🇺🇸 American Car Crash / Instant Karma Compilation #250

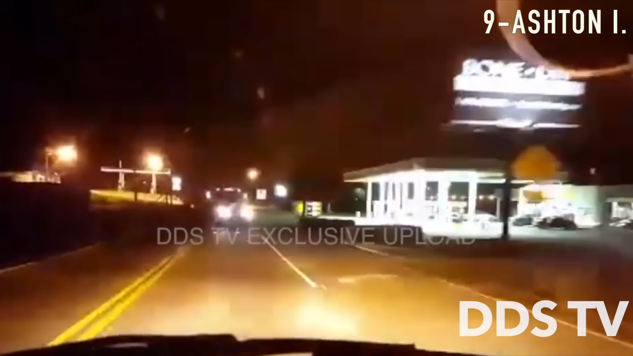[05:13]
The semi-truck driver was at fault due to him cutting across oncoming traffic.